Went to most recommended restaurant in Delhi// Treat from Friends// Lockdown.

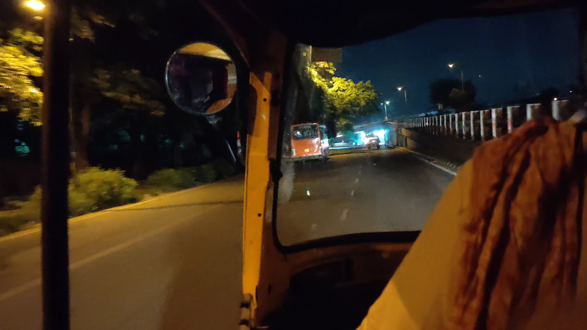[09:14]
Driver enjoying now, but no beautiful car coming. So, after we came to the city, so, it's coming auto.